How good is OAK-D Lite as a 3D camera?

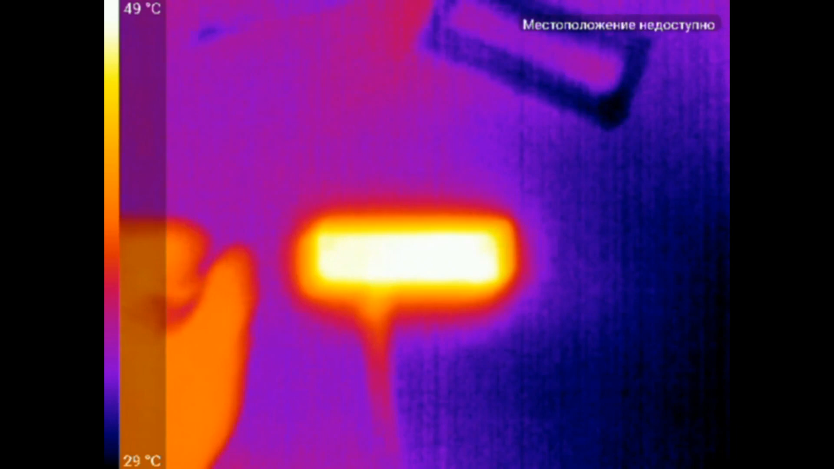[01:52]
On screen: scale top 49°C, scale bottom 29°C
According to the documentation, the case should warm up no more than
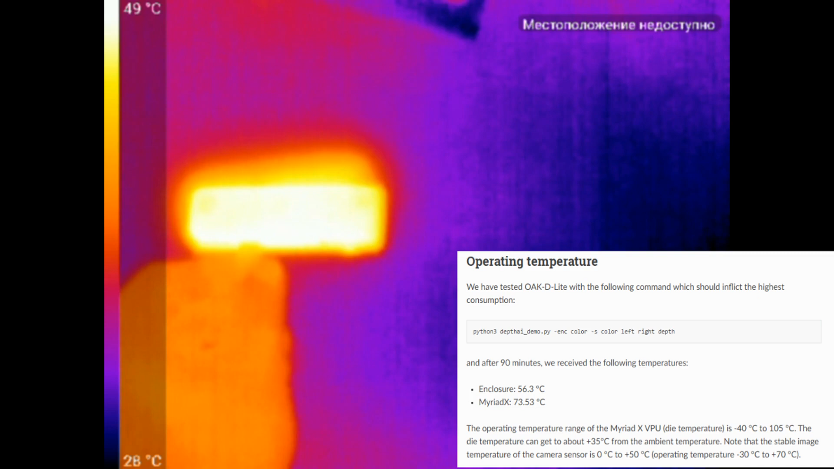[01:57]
On screen: scale top 49°C, scale bottom 28°C
56.3 degree after an hour of operation.
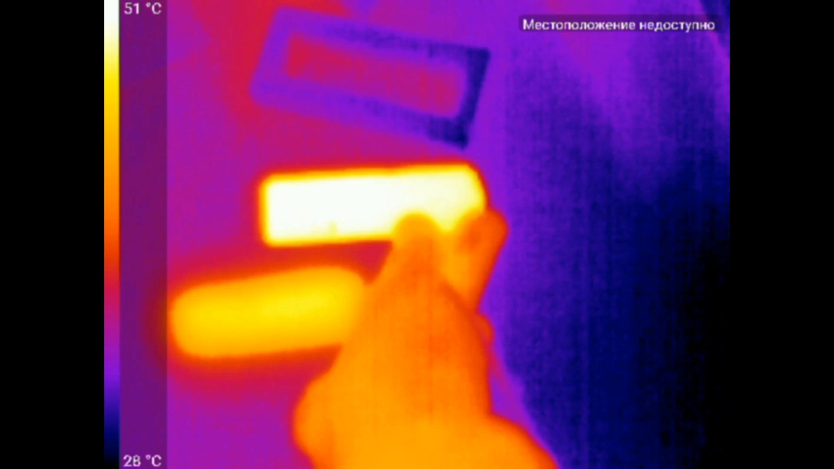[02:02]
On screen: scale top 51°C, scale bottom 28°C
I left my OAK D light for half an hour and got 56 degree.
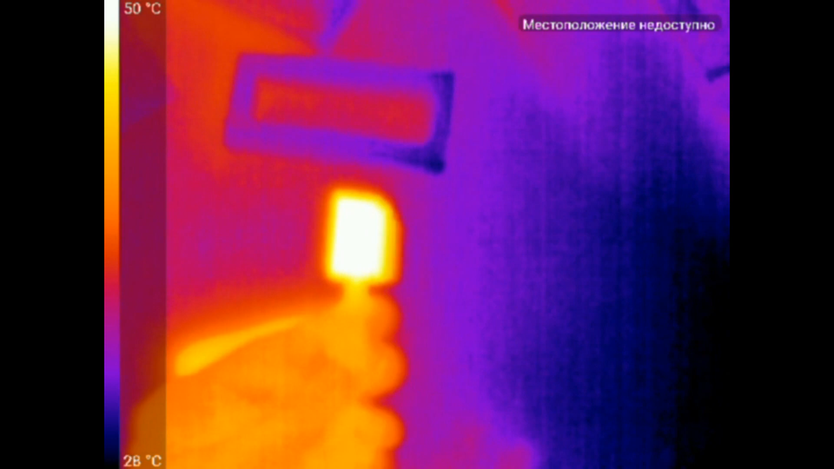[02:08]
On screen: scale top 50°C, scale bottom 28°C
But of course,
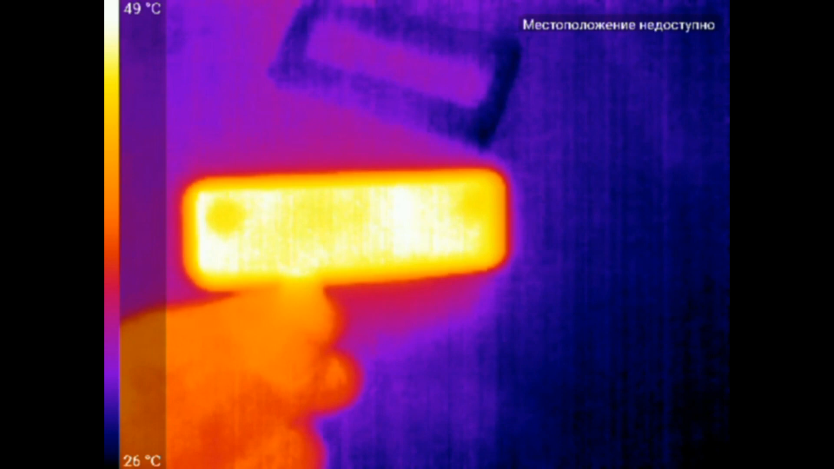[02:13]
On screen: scale top 49°C, scale bottom 26°C
the exact temperature will depend on the airflow around the device. And if you put it inside the case, the heating can be significantly higher.
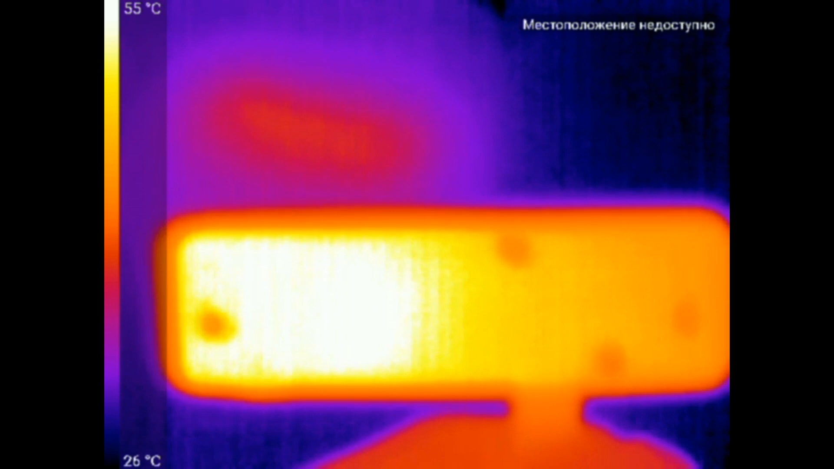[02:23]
On screen: scale top 55°C
Also, I tested my old OAK and it warmed up a little weaker. Maybe it's because it had a larger surface area.
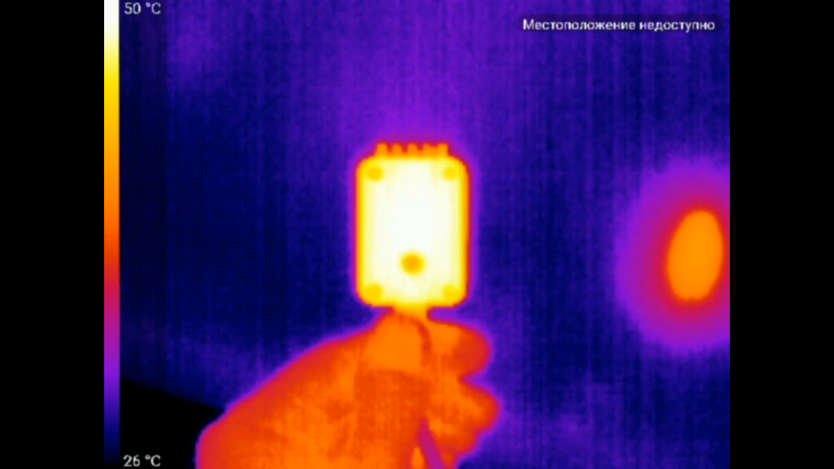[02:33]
On screen: scale top 50°C
Here I will leave all video of the test,
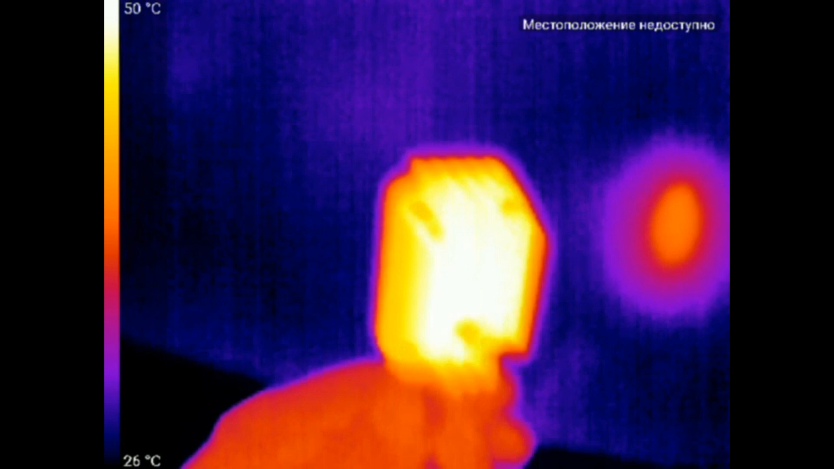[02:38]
On screen: scale top 50°C
so you can see distribution of the gradient of heat over the camera.
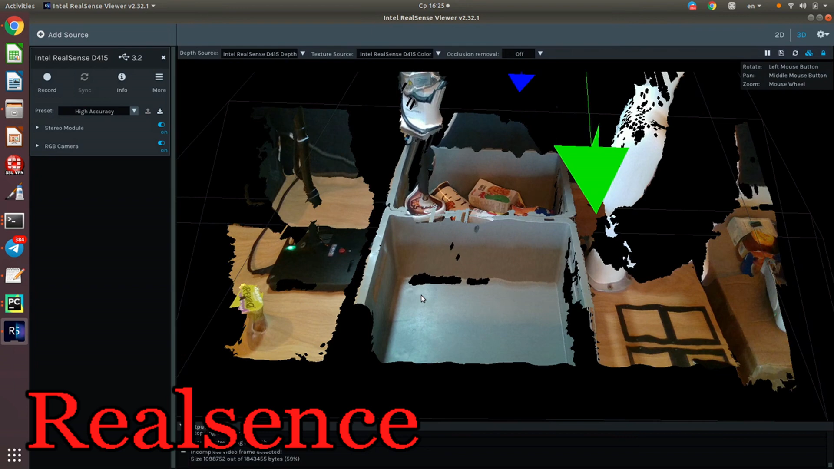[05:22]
Same for the Z camera. Here are some examples of their work.
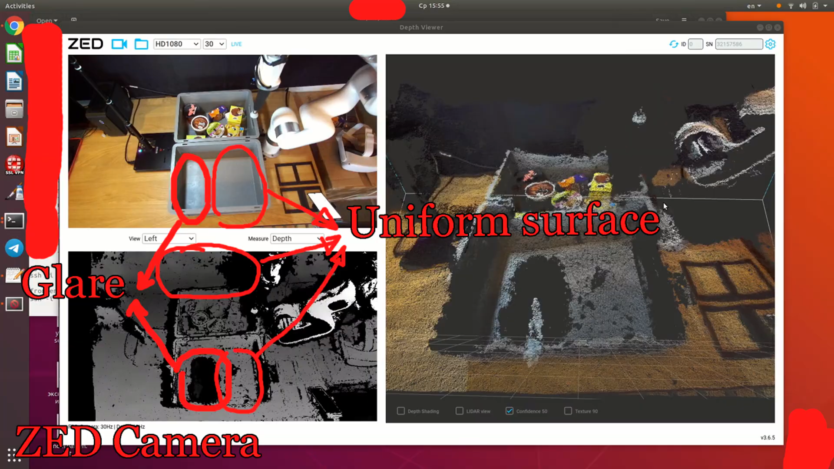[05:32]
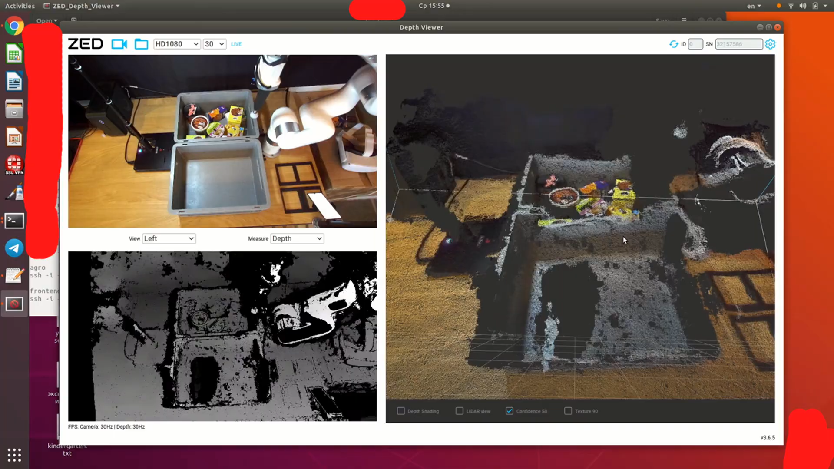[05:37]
As you can see, depth maps are more stable on Z camera.
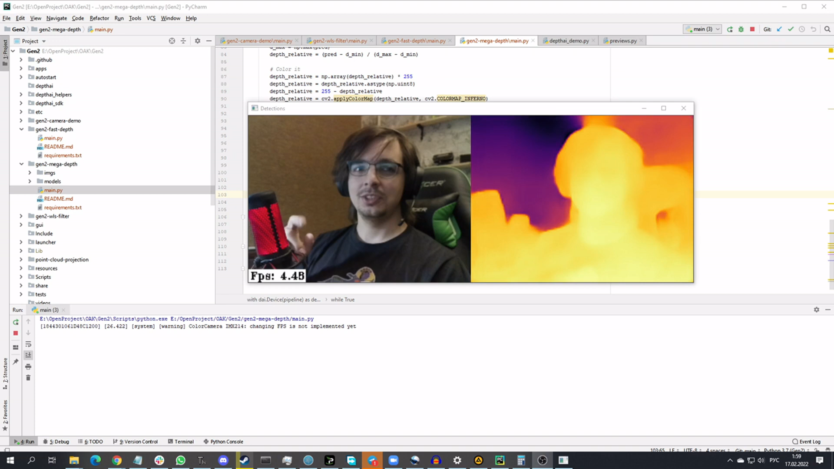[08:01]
You can use the neural network for monocular depth estimation. Examples are in the project repository, but this doesn't make any sense.